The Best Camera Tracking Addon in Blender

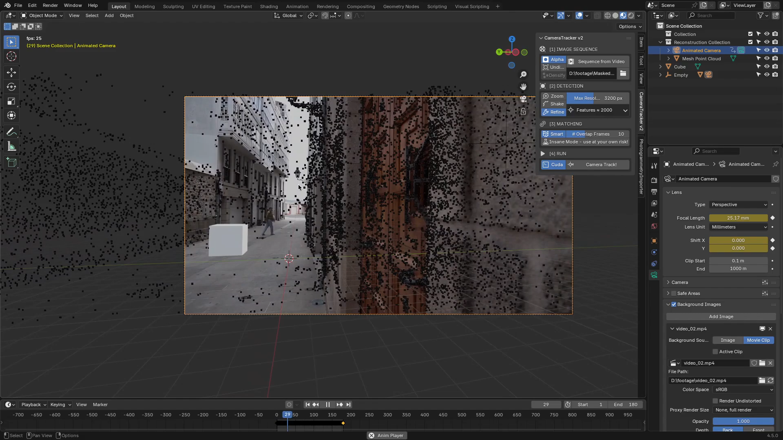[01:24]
The solver focuses only on the areas of interest, leaning to a much cleaner solve.
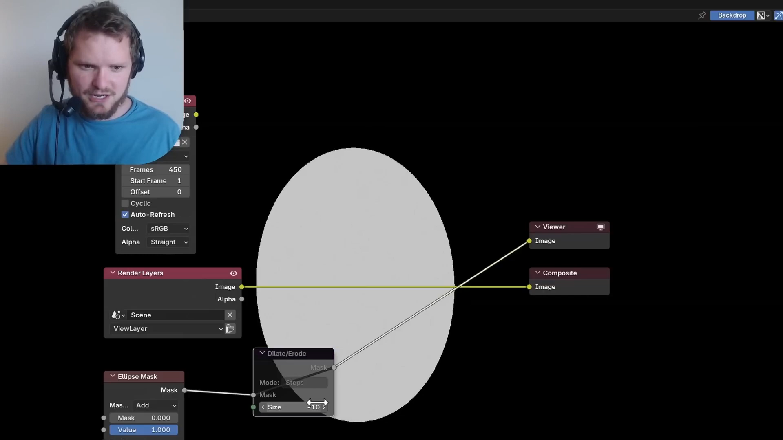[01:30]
In fact,
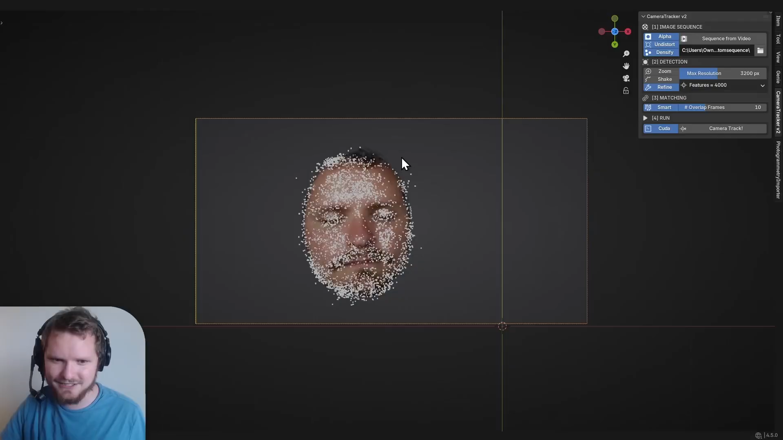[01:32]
you can even get creative and invert the idea by masking out everything but a particular moving object.
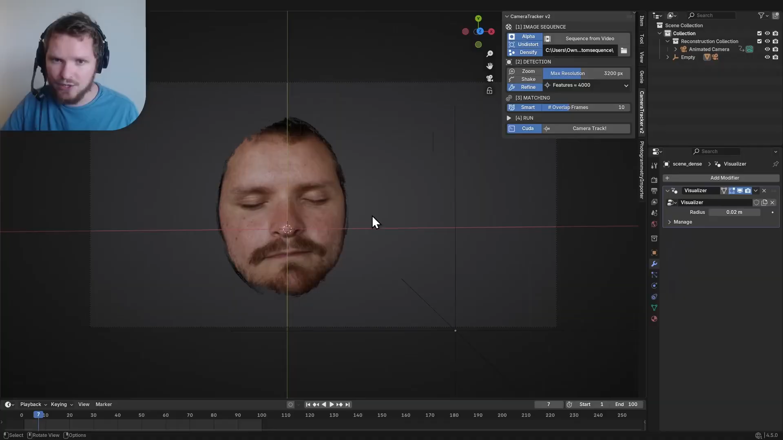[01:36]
And if your footage has heavy lens distortion, think of wide-angle GoPro shots or phone camera footage. The add-on has you covered as well. Just enable the undistort option, and the add-on will generate an undistorted version of your shot and perform the solve.
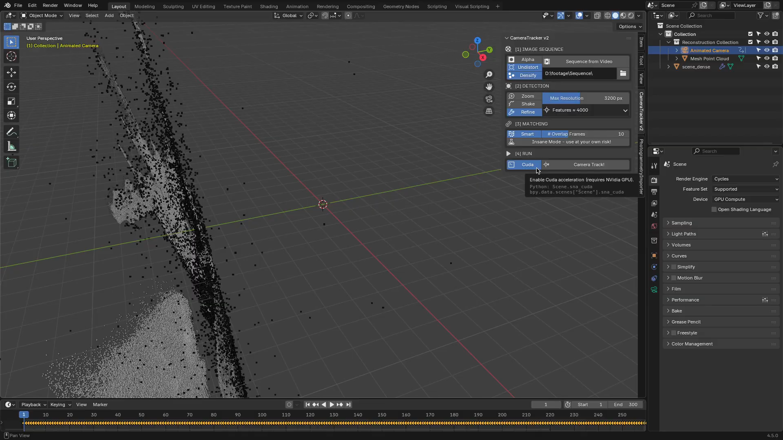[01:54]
Also, one standout benefit of this add-on's approach is that it outputs a sparse point cloud of your scene automatically as part of the solution.
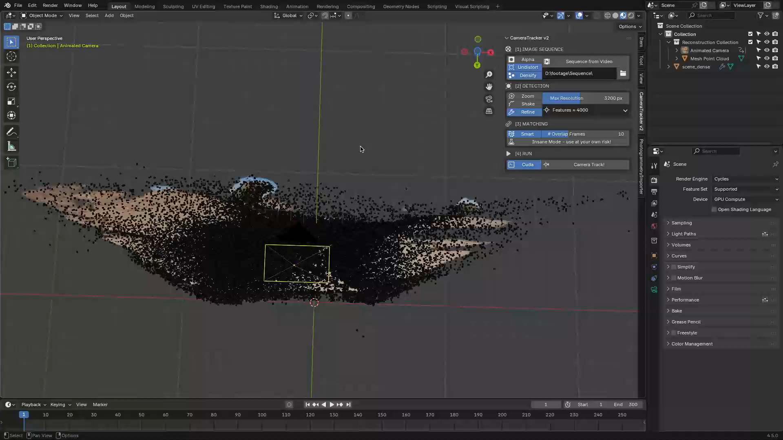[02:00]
In other words, once the tracking is done, you will see a cloud of points in 3D space representing features of your scene.
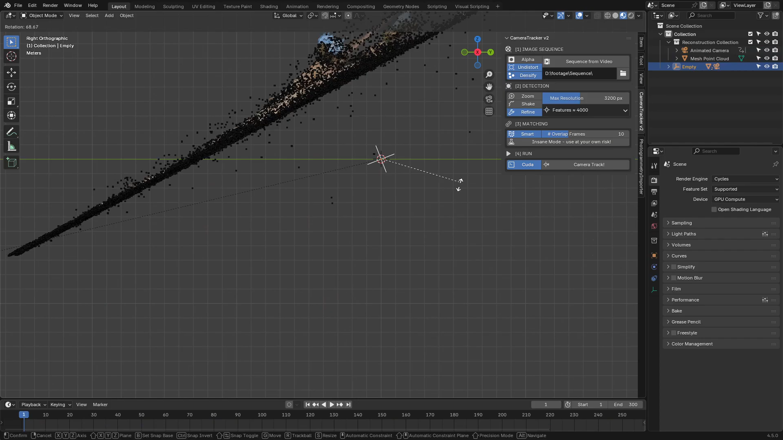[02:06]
This is super useful for visualizing the layout and scale of the environment that you filmed,
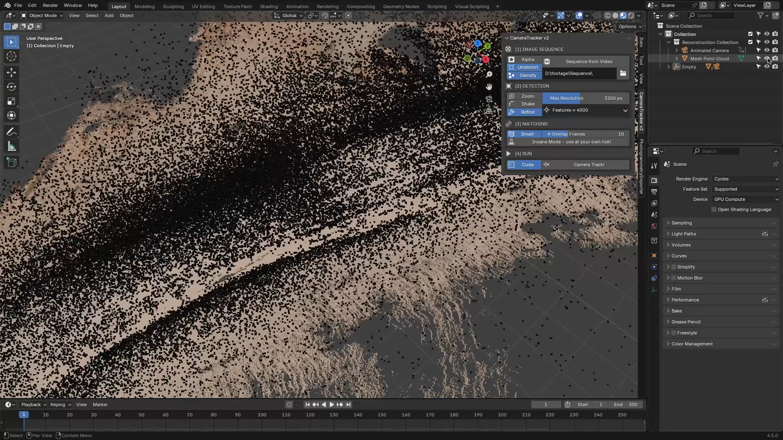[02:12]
so you can immediately tell where the ground plane, walls, and other key surfaces are, based on the point cloud.
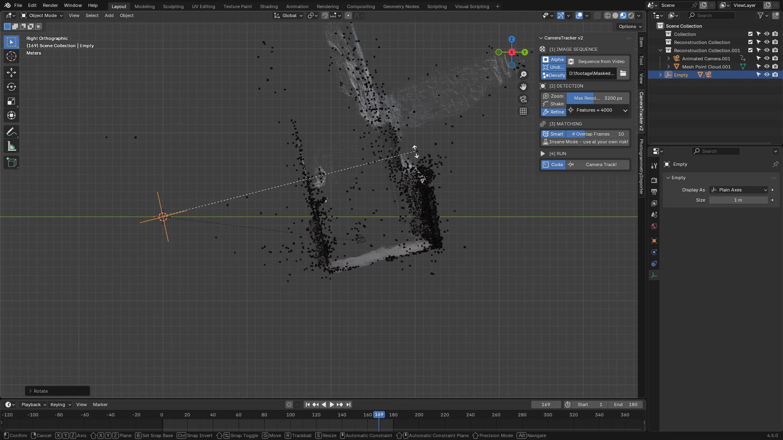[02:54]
all the nooks and crannies of your environment in the dense cloud.
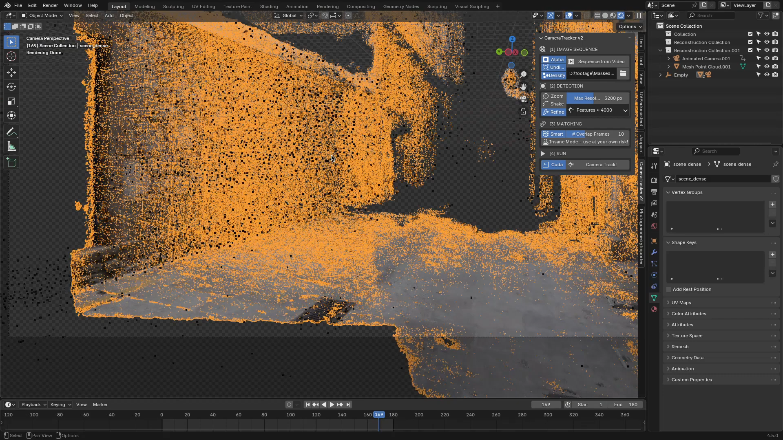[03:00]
Each point even carries color information, so you get a pretty faithful reconstruction of your scene's appearance. This can be great for capturing said details, or doing detailed on said extensions. Keep in mind, though, that creating such a dense reconstruction is computationally heavy.